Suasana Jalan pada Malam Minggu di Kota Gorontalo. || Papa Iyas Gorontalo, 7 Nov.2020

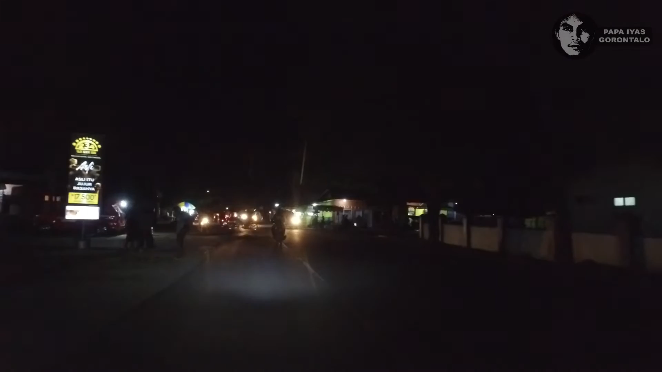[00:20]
Ya, perjalanan ini saya mulai dari Jalan Madura, ya. Jalan Madura depan Kopi Markas 713.
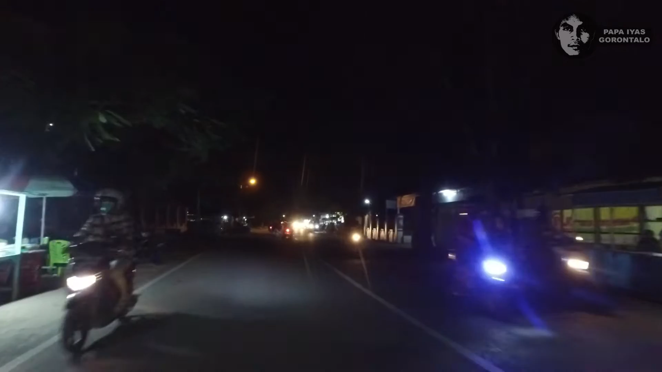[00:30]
Ya, dari Jalan Madura saya akan menuju ke Jalan Kalimantan. Ya, kita lihat kendaraannya cukup ramai ya, karena malam ini adalah malam Minggu, tepat tanggal 7 November 2020.
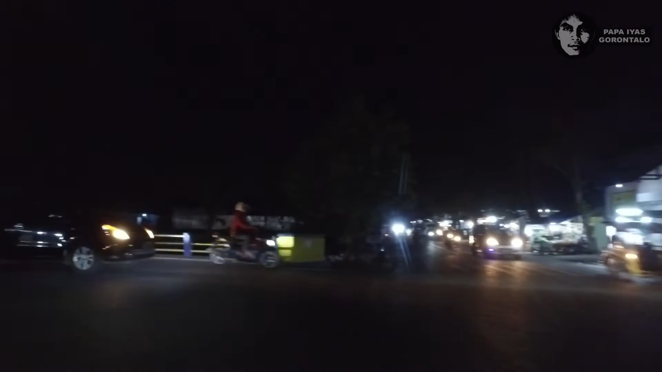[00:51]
Ya, kita langsung belok kiri. Dan di sebelah kiri ini ada berbagai macam aneka buah. Jadi kita, kalau anda ingin keperluan buah-buahan, ada di Jalan Kalimantan, pas
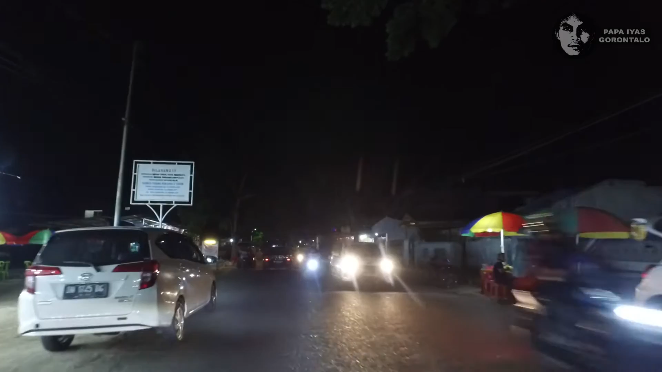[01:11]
dekat di sebelah kanan ada penjual sate dengan nasi bulu atau nasi jaha.
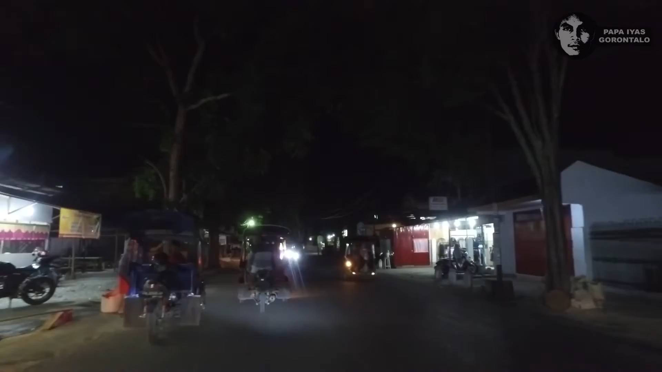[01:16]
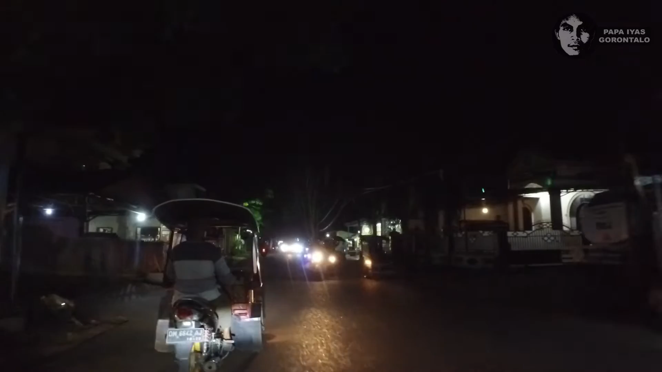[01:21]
Kalau belok kiri menuju ke perumahan Awara Karya, kita terus saja ya, kita terus
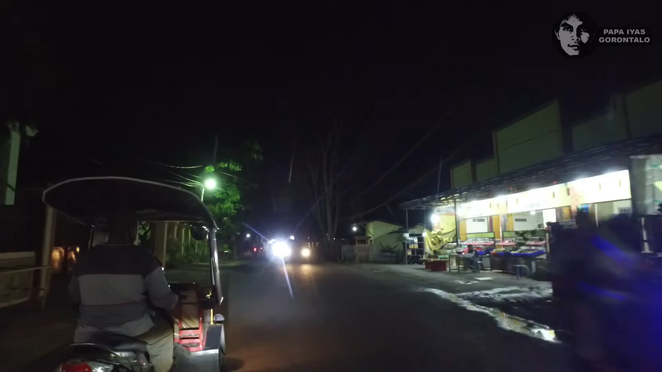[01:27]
sebelah kanan juga ada penjual buah.
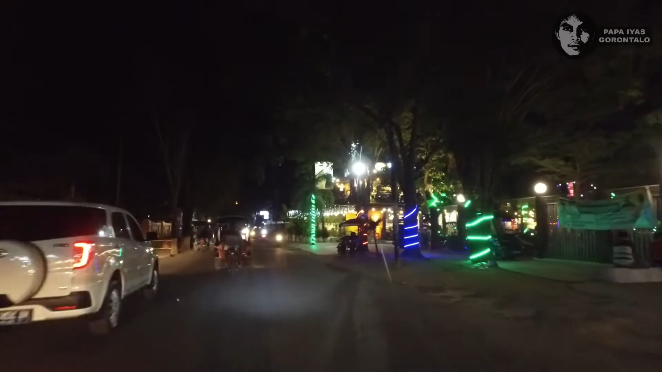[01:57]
Kita coba masuk ya. Kita lihat di sini Foodpedia.
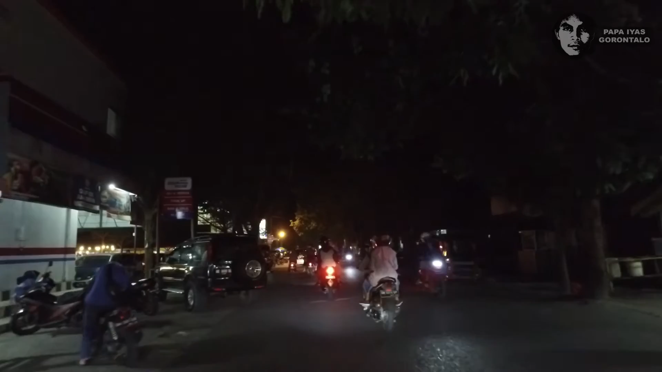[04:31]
Ada beberapa yang, nah, di sebelah kiri ini juga ya, kita simak ya, kita lihat. Kita coba masuk.
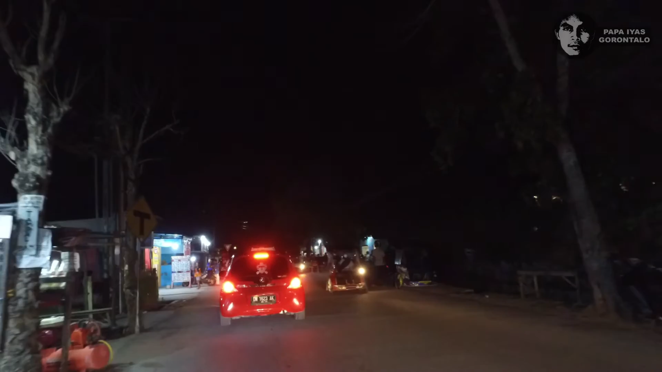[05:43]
yaitu di jalan Arif Rahman Hakim. Jadi kita kalau ke kiri di pas di pertigaan ini, di depan ini ada pertigaan.
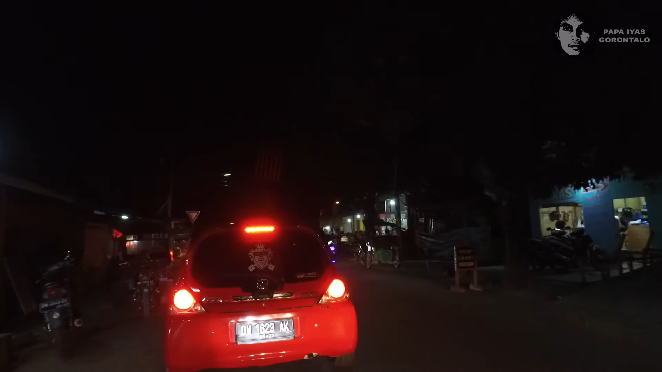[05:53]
Kalau kita ke kiri menuju ke Jalan Andalas. Kalau kita ke kanan menuju ke
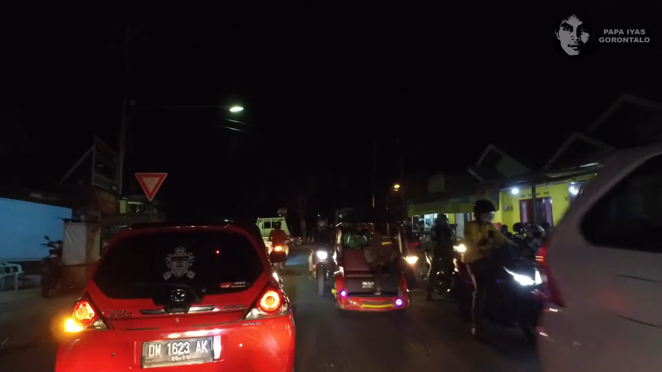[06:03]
asrama mahasiswa atau ke arah SMP 6, perempatan SMP 6. Oke, kita langsung menuju dulu ke
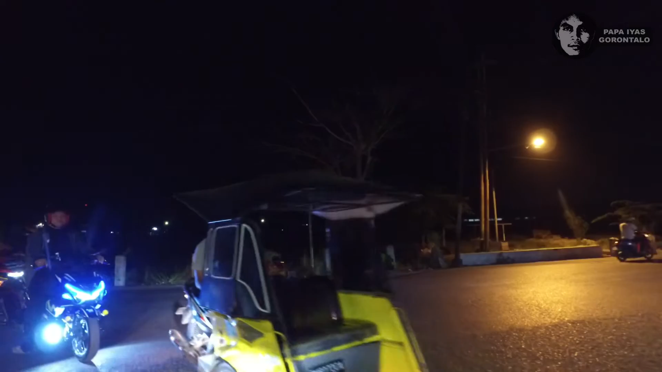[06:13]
mengarah ke SMP 6 atau asrama mahasiswa. Nah, di sini biasanya kalau malam pasang lampu ramai. Nah, di sini agak
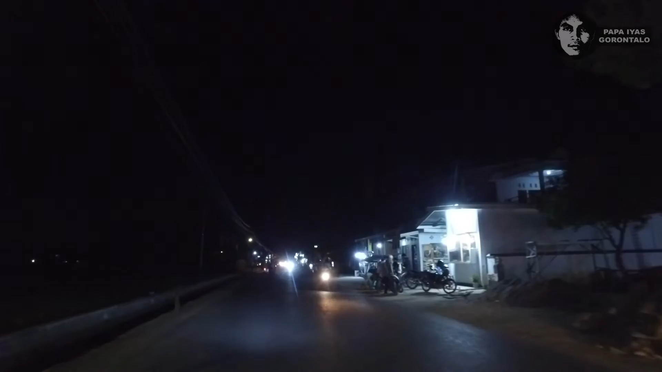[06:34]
banyak kendaraan juga ya. Terutama di pertigaan-pertigaan.
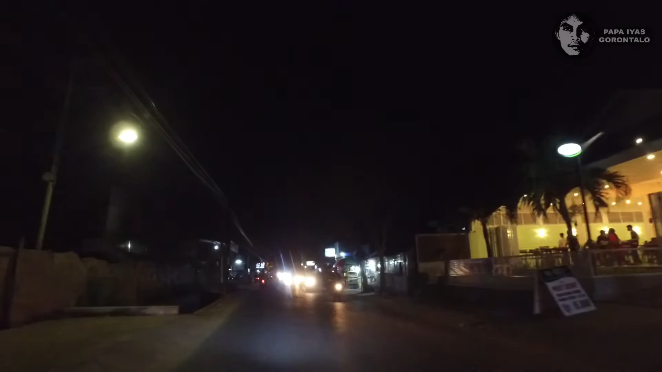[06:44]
Nah, ini banyak kafe-kafe baru atau rumah makan baru setelah corona ini ya, setelah PSBB, dan sekarang sudah new normal.
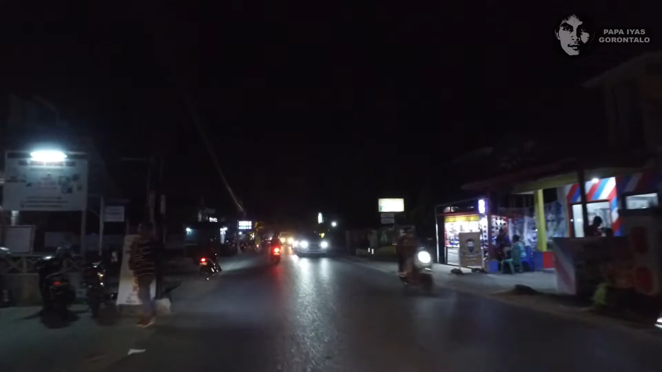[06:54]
Alhamdulillah sudah mulai bangkit lagi Gorontalo. Gorontalo sudah bangkit. Ya, kita jalan terus.
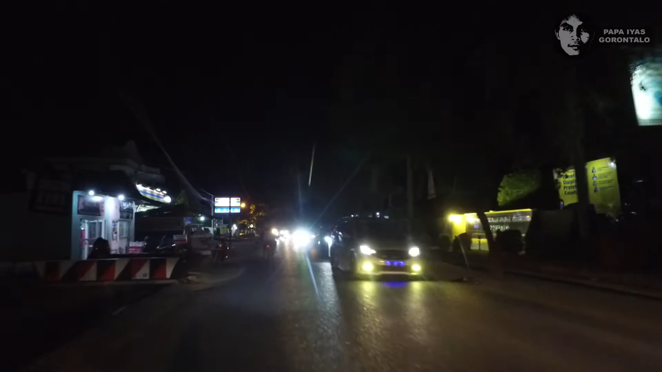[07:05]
Nah, ini di asrama mahasiswa. Nah, kalau belok kiri di pertigaan ini, nah di depan ini ada pertigaan menuju ke Jalan Dewi Sartika. Ini ada masjid yang di asrama mahasiswa di sebelah kanan.
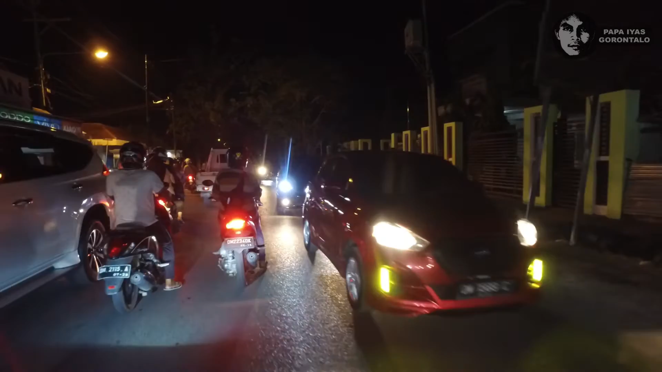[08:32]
Bentor adalah alat transportasi tradisional kota Gorontalo. Ya, ini kalau ini ada pertigaan menuju ke kampus UNG itu.
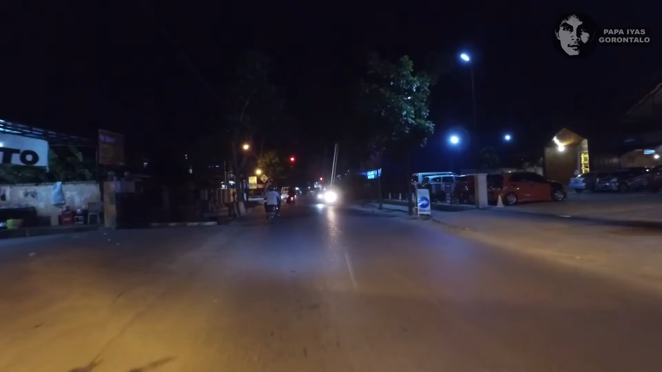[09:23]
Nah, di depan ini lampu merah
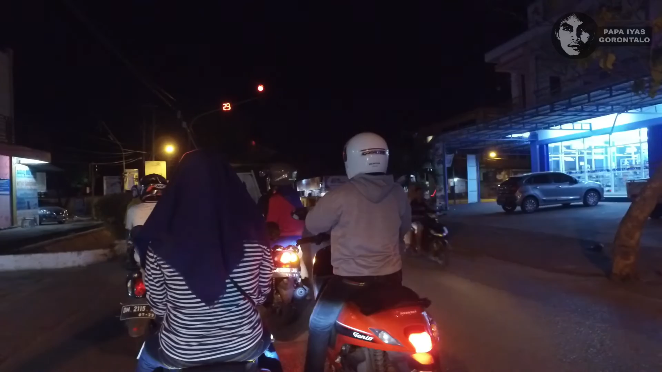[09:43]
perempatan SMP 6. Kalau belok kiri menuju ke arah RRI Gorontalo, Radio Republik Indonesia. Kalau belok kanan menuju ke kantor gubernur lama, ex kantor gubernur ya. Kita ambil jalan terus lurus menuju ke
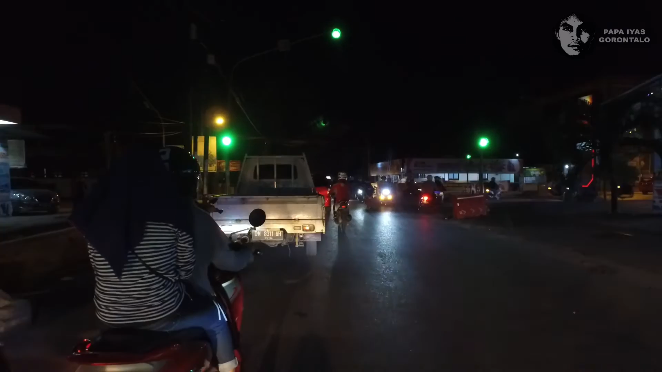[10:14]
Taman Kota ya. Menuju ke Taman Kota. Dan sebelah kiri ini SMP 6. Ini rumah makan
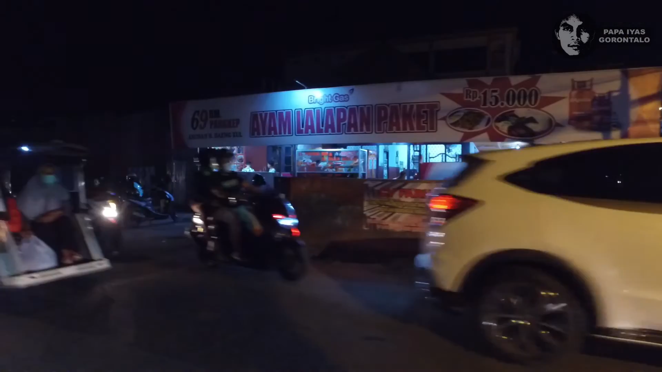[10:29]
ayam lalapan ya.
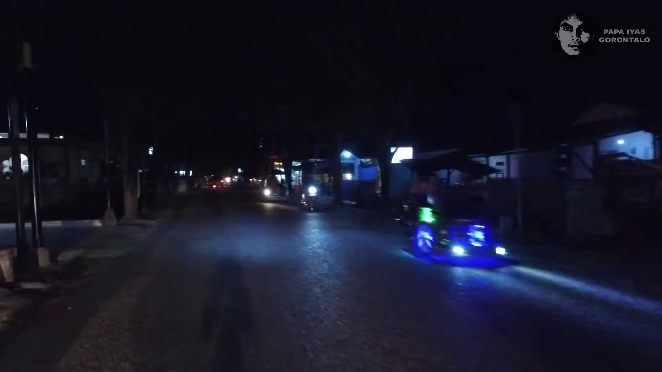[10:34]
Nah, di sini juga ada kafe.
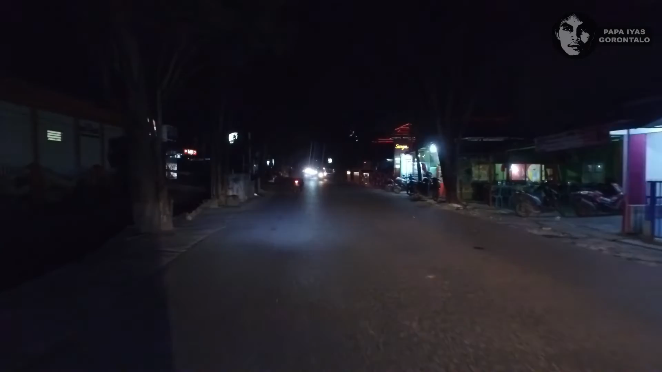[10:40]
Bisa bermalam minggu di sini, ada live musik juga.
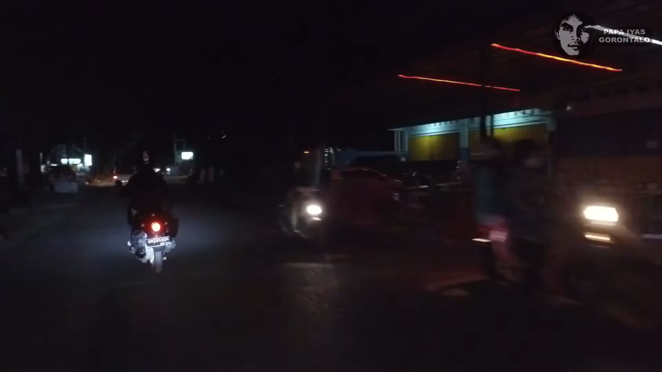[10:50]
Tempat karaoke. Semuanya sudah dibuka, tentunya dengan tetap dengan protokol kesehatan.
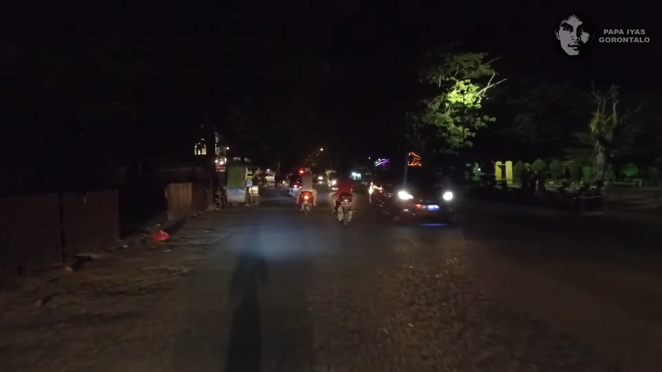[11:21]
Nah, ini di sebelah kanan Taman Kota, nampak agak sunyi. Taman Kotanya agak sunyi.
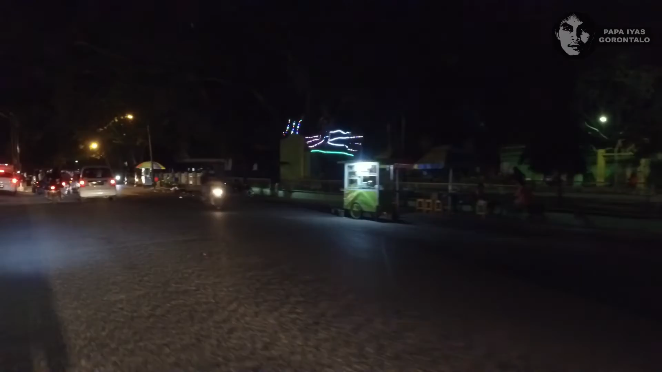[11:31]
Mungkin mereka mau lagi cari hiburan. Ini toko pakaian.
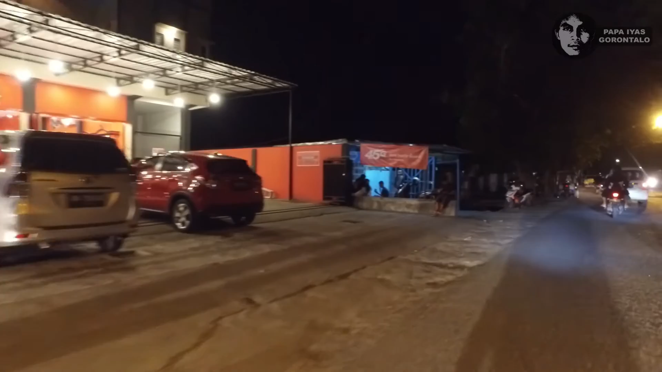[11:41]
Ya, kita balik arah lagi menuju ke lampu merah SMP 6. Kita mau belok kiri menuju ke kantor gubernur lama, atau menuju ke arah
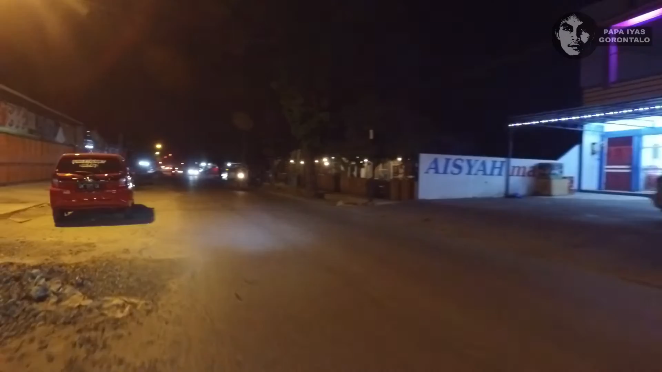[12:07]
barat. Sekarang kita sudah menuju ke arah barat. Nah, di sebelah kiri ini kolam renang Lahilote.